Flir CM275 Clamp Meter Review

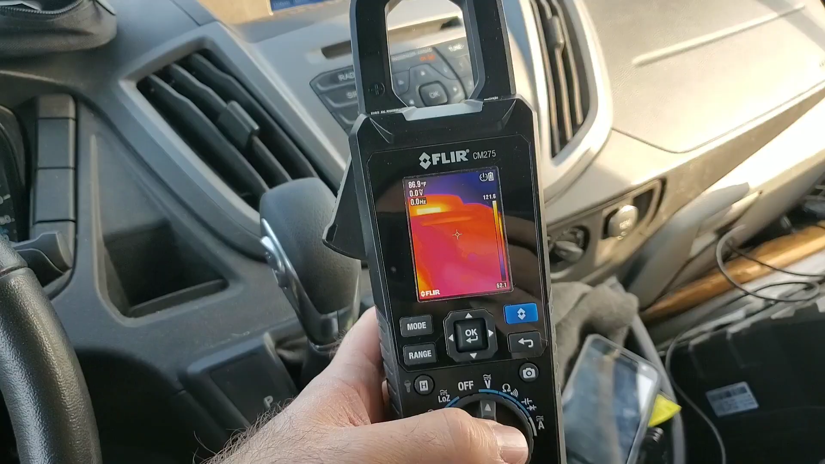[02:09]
Okay, so the meter's all fired up, and the infrared camera's all warmed up.
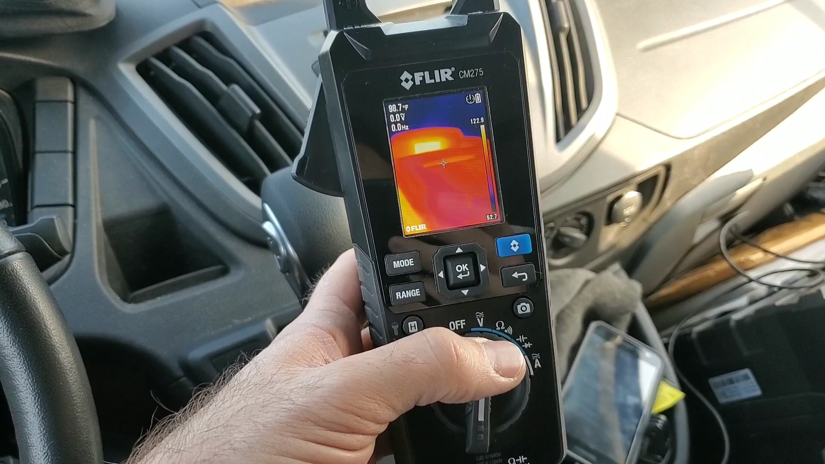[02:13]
And if we point the crosshairs, we get a reading from the top left corner there.
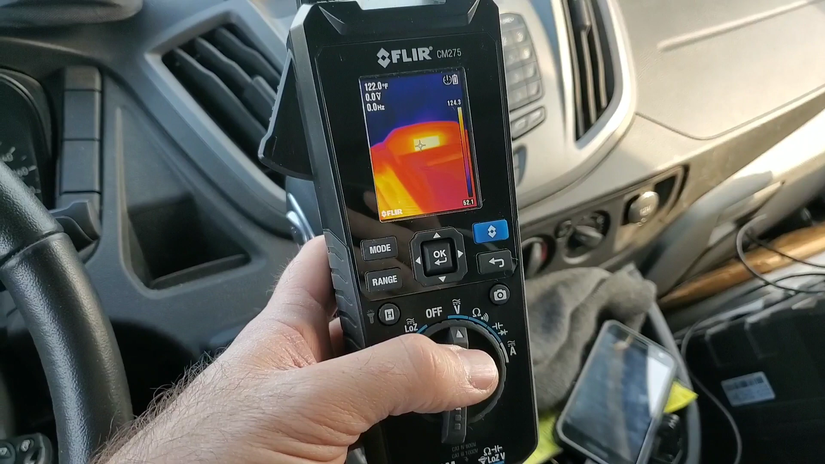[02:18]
Now, you can see that my heating is on on the dash, and there's the stick shift there. It's a lot cooler.
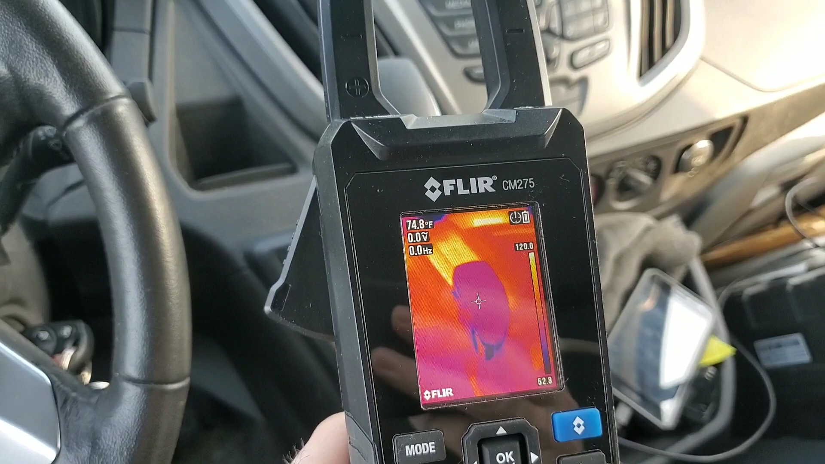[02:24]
On screen: spot 74.8°F
We point it back at the dash. We can see where the heat's coming up. And if we want to take a screenshot of that, it's very easy to do.
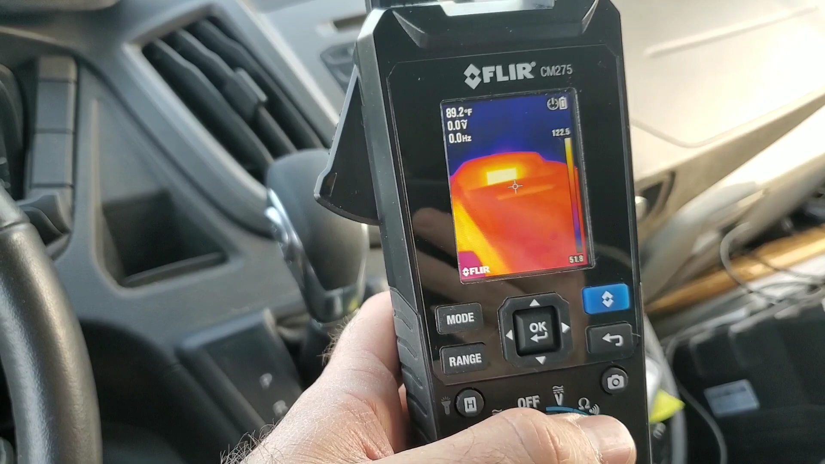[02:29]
On screen: spot 89.2°F
We hit this camera button right here.
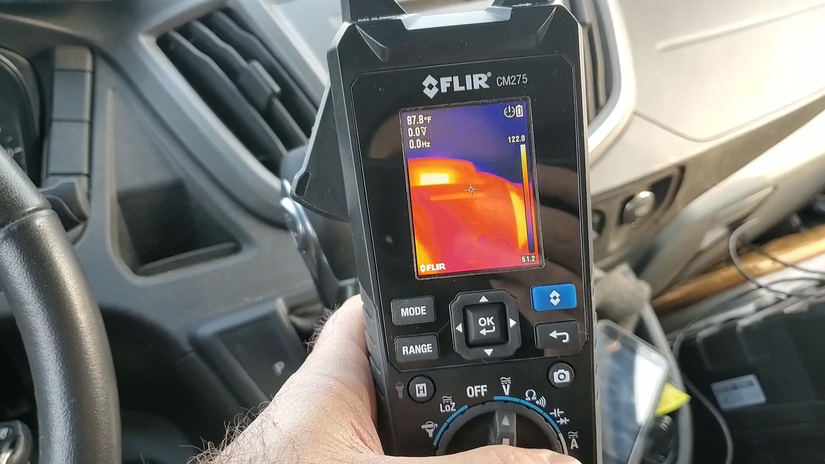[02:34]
On screen: spot 87.8°F
And in a couple of seconds, you will see a sample of the picture show up right there. There it is. So we've just taken a screenshot of that. Now that's saved into the meter.
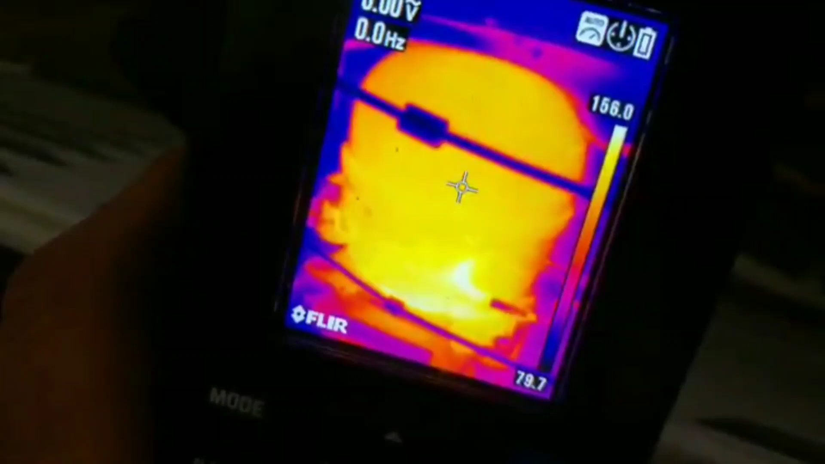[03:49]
So now you can see that there. You can see at the top, the crosshairs is reading 140-ish degrees Fahrenheit.
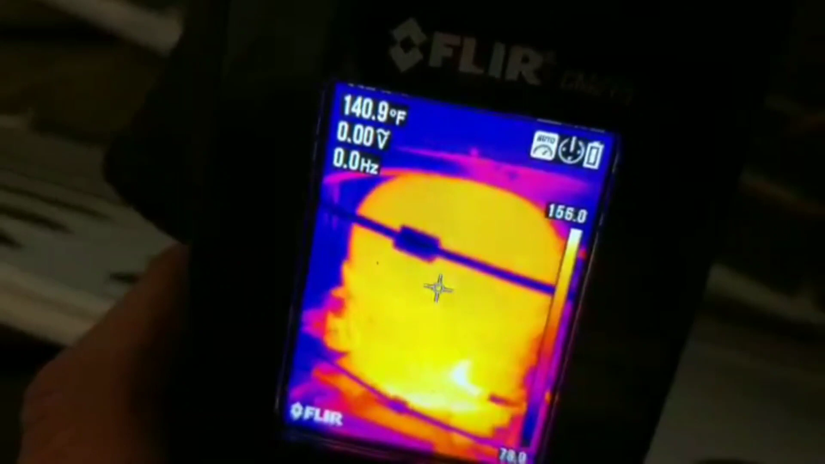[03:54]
On screen: spot 140.9°F
Now, that purple line moving across, that's actually the suction line there.
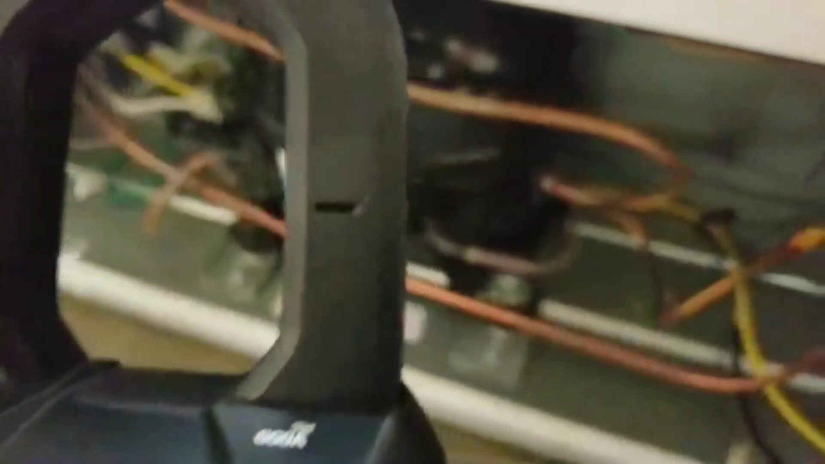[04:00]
So we see the difference in temperature by the difference in color.
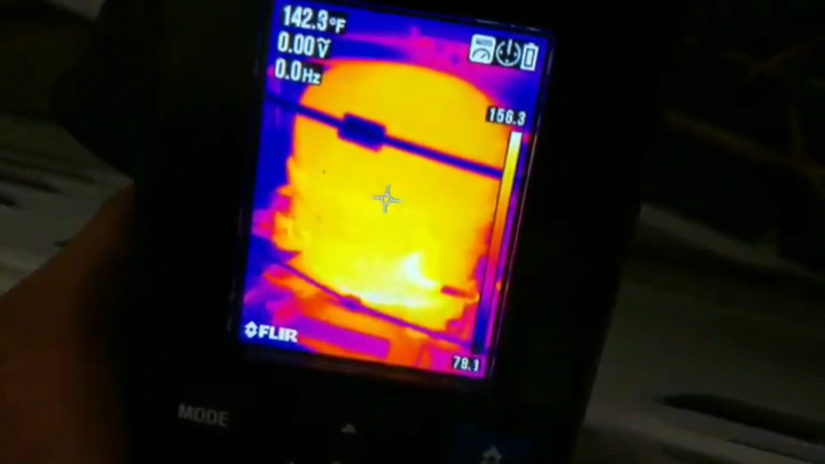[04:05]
Now, if we look at the bottom right corner, you can see where the discharge line enters. It's actually glowing white.
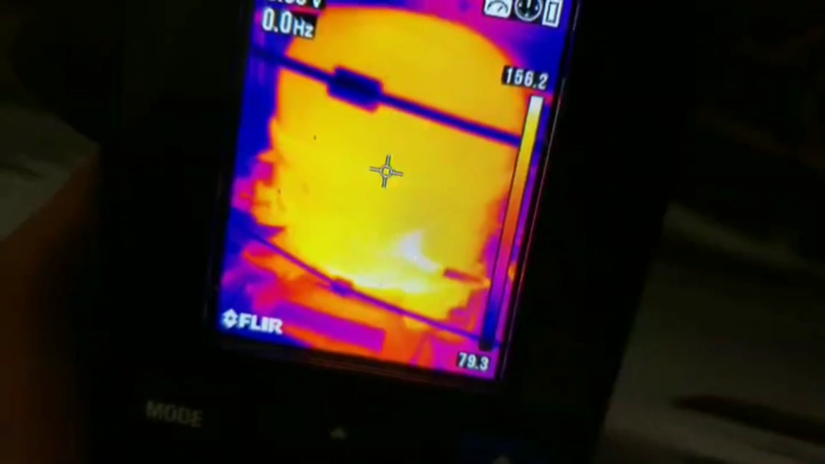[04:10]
So if we go down there and we point the crosshairs there, we instantly get a higher reading of the temperature.
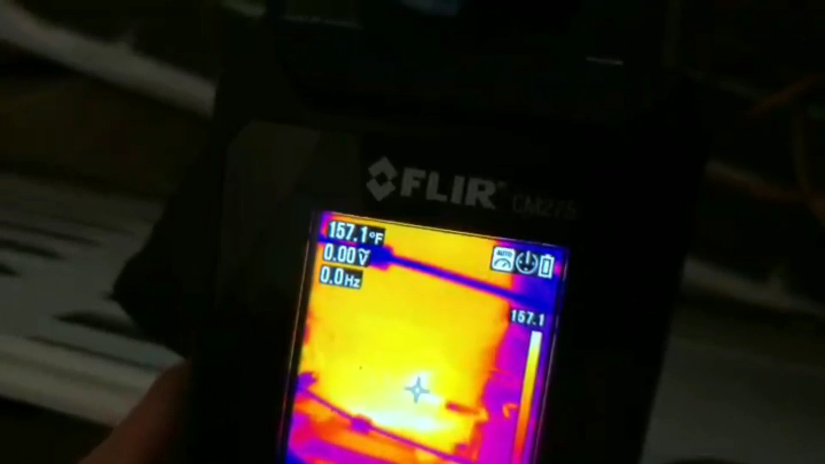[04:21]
On screen: spot 157.1°F
So pretty cool. We can see the hot and cold spots of this little compressor.